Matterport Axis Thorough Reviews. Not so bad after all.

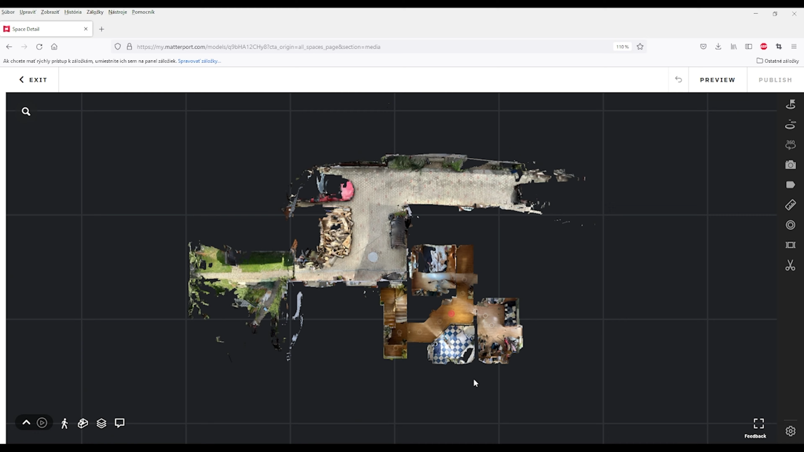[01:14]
which I have a usually problem with while I'm shooting with my 360 Ricoh Theta Z1.
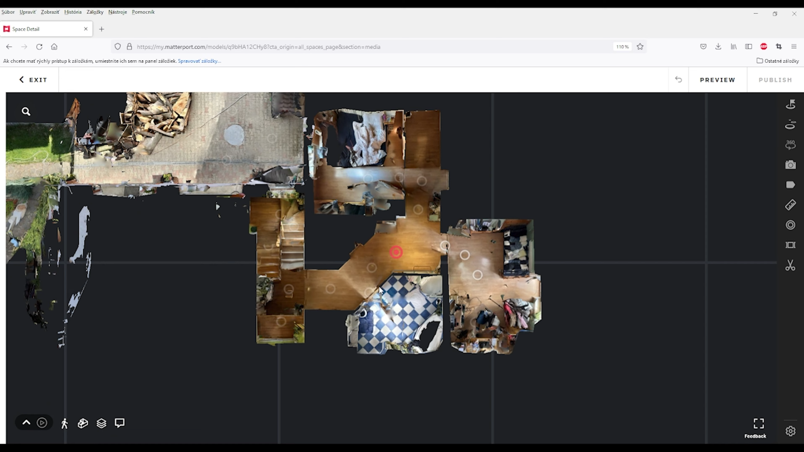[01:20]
And okay, so I'm not seeing any stitching problems.
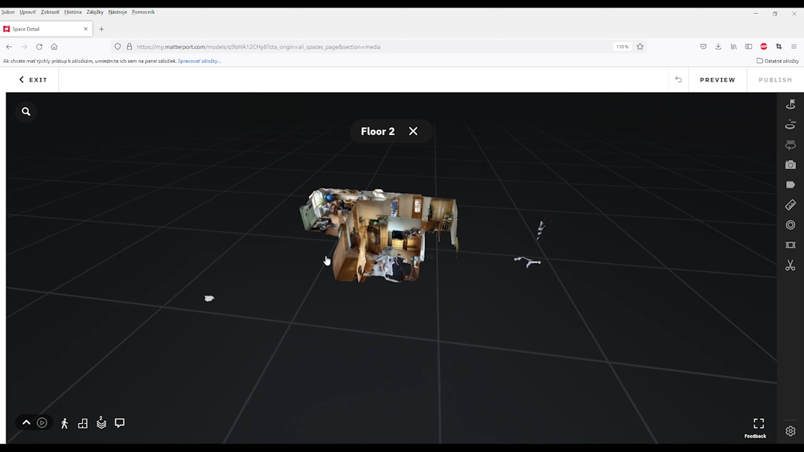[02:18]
Of course, it's much bigger, but for the test, it's sufficient.
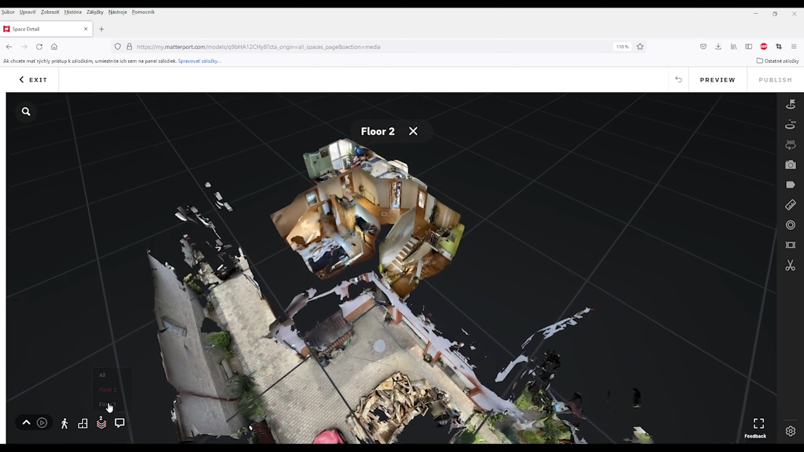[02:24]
And floor one. Okay, so I went down through staircase,
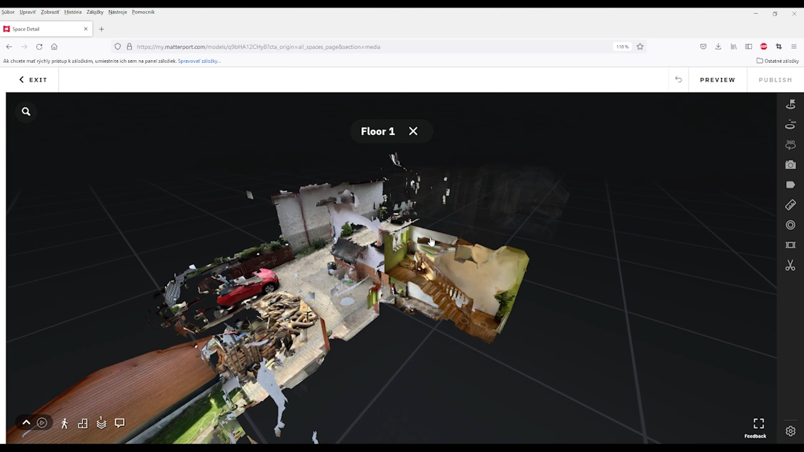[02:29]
which was also scanned quite nice. This is rough, right?
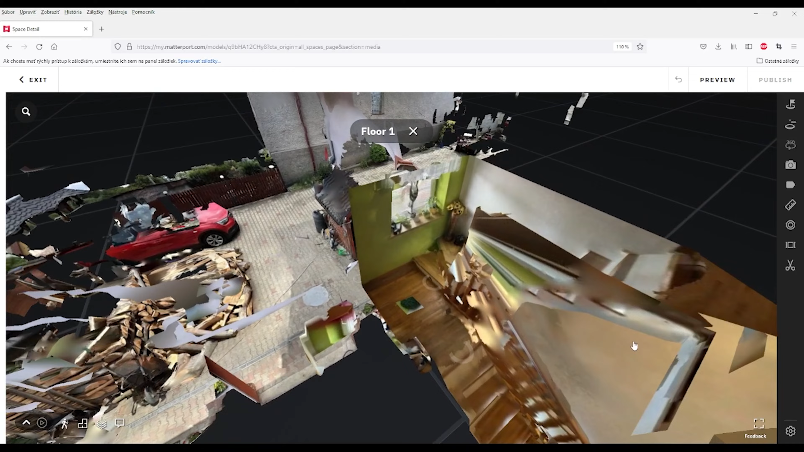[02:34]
I didn't do any post-production, but it looks pretty okay.
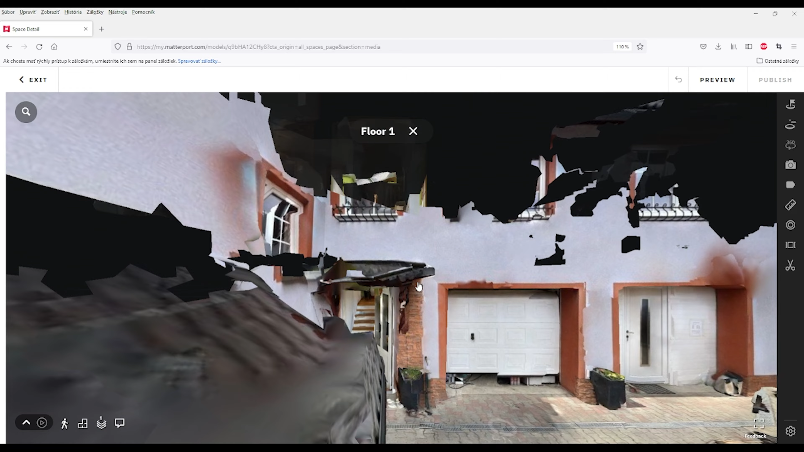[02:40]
It looks pretty okay. When I go outside, yes, everything looks nice.